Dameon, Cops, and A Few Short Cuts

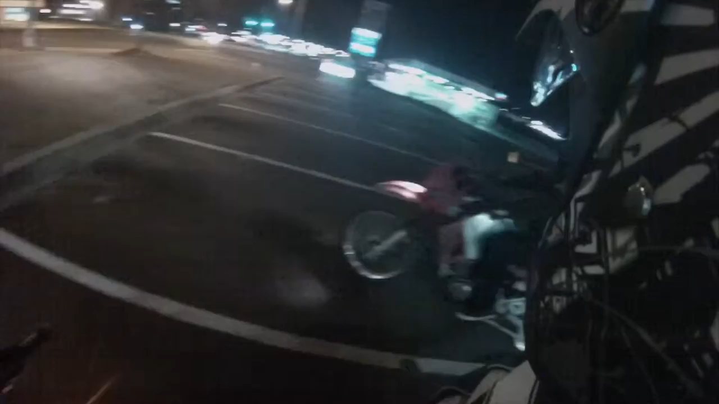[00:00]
It's Dermian again. Huh? Say hey. I think that cop got pissed off that I revved up. Huh?
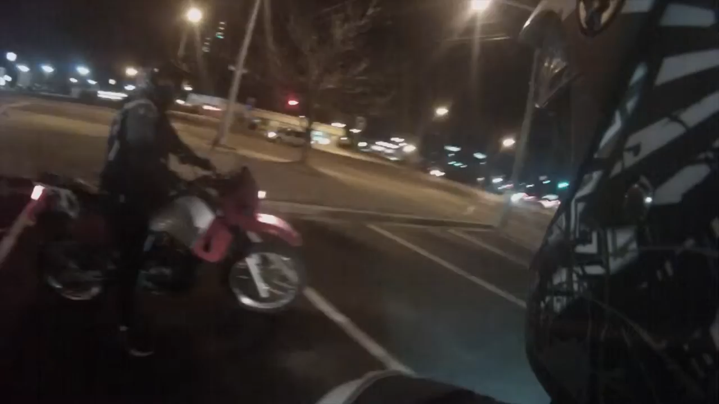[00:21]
I think that cop got pissed off that I revved my bike up. I was actually revving up with the guy that got my old bike. And then wrecked it.
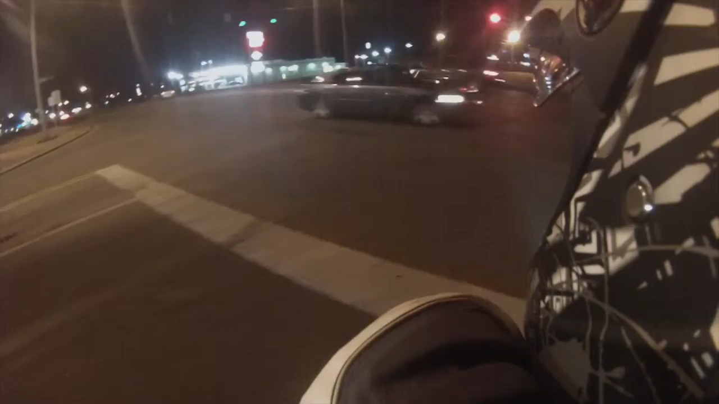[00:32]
That guy. Cop someone pulled me over and was like why are you revving up? And I was like that's warming my back up.